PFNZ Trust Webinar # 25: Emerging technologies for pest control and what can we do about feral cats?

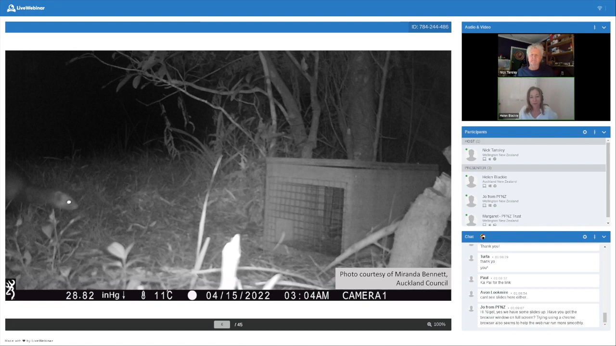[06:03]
and I thought this was a great example of a frequent interaction which can happen particularly with mustelids in a trap. So, I thought this was worth showing to explain what I mean. So, there's the ferret going in, going, I know that's too hard, and off he goes. So, that's a good example of what we frequently see. Sometimes we've got videos in front of traps. We also see this going on with stoats in particular. They get close to the trap, they go in, and then they decide, oh, that's just a little bit too hard, or they get scratched by the baffles.
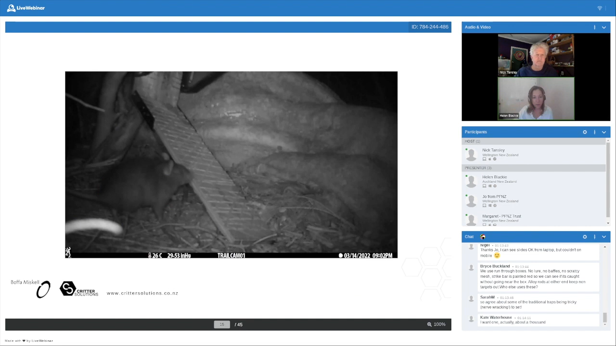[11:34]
So, I'm just going to flick over to Nick. Oh, perfect. So, what this is just showing is a rat interacting with one of our prototype traps. So, he's actually eating the lure, which is designed, because it's a fresh food, to be in there like a pre-feed. And he's sticking his head up now into the trapping area. So, this was us. These are from trials where we've been collecting the AI data
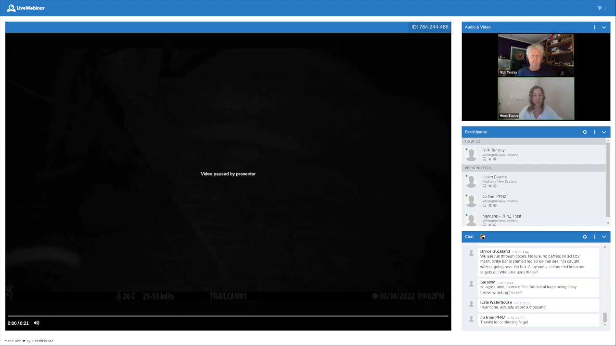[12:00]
that we need to make sure the animal is in the right place and interacting with the trap correctly before it triggers the trap mechanism, which is the next step.
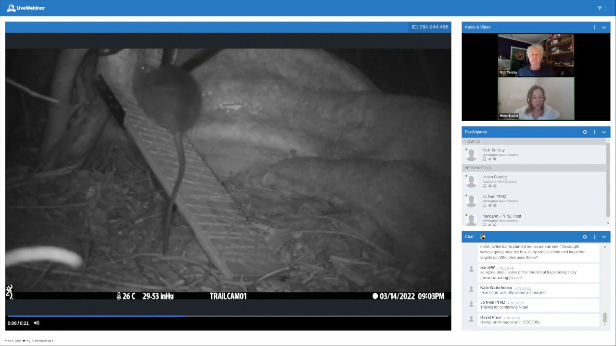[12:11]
And Nick, if you go to the next video, I'll show that. Yeah. This is a good example. This is eight days after the first video. So, obviously, this trap is still pre-feeding. And I'm going to come back to this later in my talk. But this is what happens if you pre-feed over a week, in this case, with one trap. So, the best
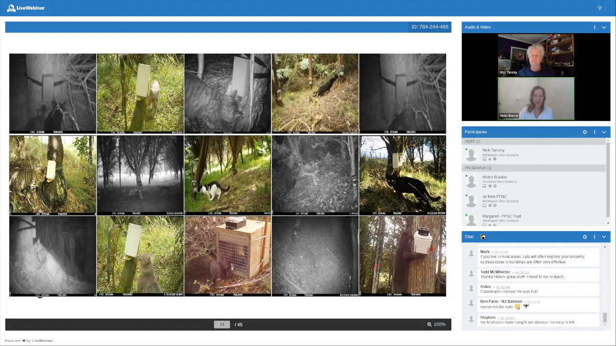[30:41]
And some of these are huge cats. You look at that one on the bottom right hand that's climbing up a tree. They're, yeah, they're pretty terrifying predators. So we really need to start thinking about more widespread feral cat control if we're looking at predator control in New Zealand.